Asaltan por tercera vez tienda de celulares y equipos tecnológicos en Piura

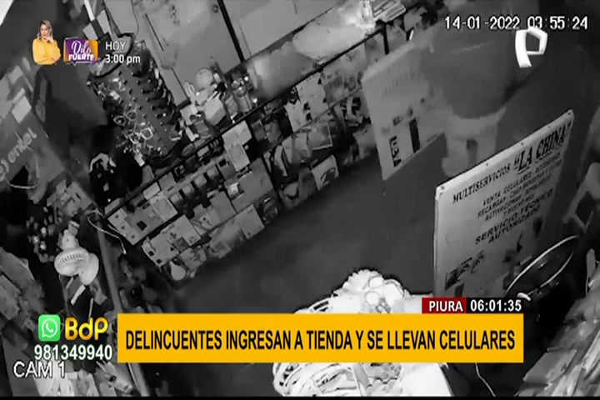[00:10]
ingresan sin problemas al local para arrasar con la mayoría de equipos móviles y accesorios que estaban dentro. El hecho ocurrió en el distrito piurano de Las Lomas, y en imágenes se observa que tras ingresar a este puesto comercial,